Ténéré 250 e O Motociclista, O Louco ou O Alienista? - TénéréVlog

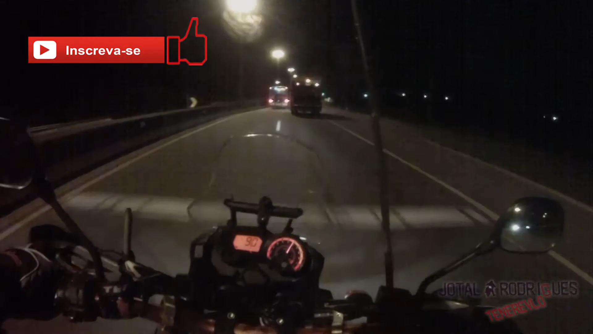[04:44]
Ó o caminhão tartaruga ninja aí. Ah, não é não, esse é de lixo mesmo. Valeu, turma. Um abraço. Até a próxima. Frena, frena.
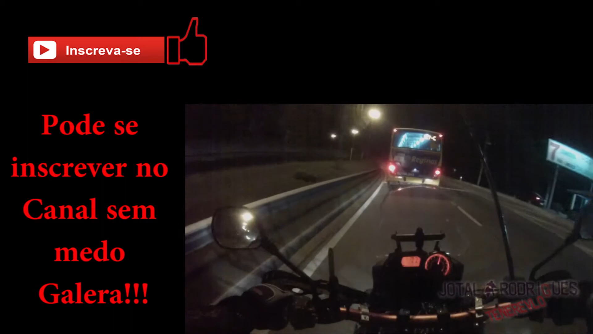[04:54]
Entrou na curva aqui do lado de cá, se garante. Vai frear, tá de palhaçada. Tá com medinho fazer curva. Ah, fala sério, maluco. Aí sim. Aí tá vazio ainda, né, rapaz. Tchau. Tchau, tchau.